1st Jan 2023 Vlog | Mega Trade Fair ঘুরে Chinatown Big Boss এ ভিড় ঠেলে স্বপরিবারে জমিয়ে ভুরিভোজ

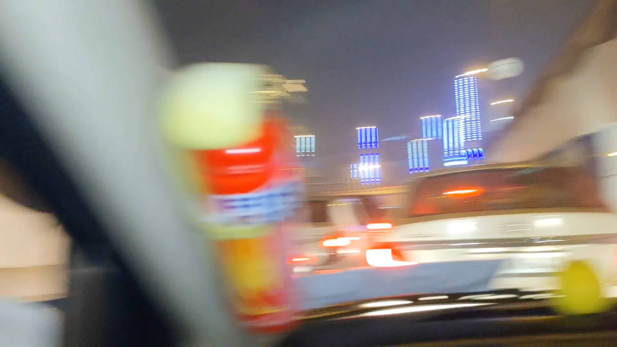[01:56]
মানে এখানে এত ভিড়, সায়েন্স সিটির এখানে গাড়ি রাখাই যাচ্ছে না পার্কিং এ, তো আমরা এখন গেটের সামনে গিয়ে ওখানটায় গাড়ি রাখবো।
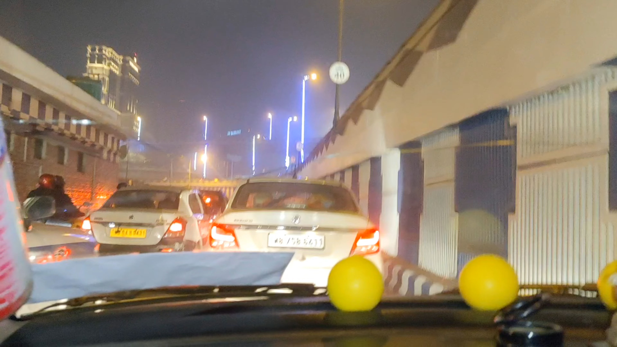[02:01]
নবমী দুর্গাপূজা তো বেরিয়েছি, নবমী আজকে, দেখো ভিড় দেখো।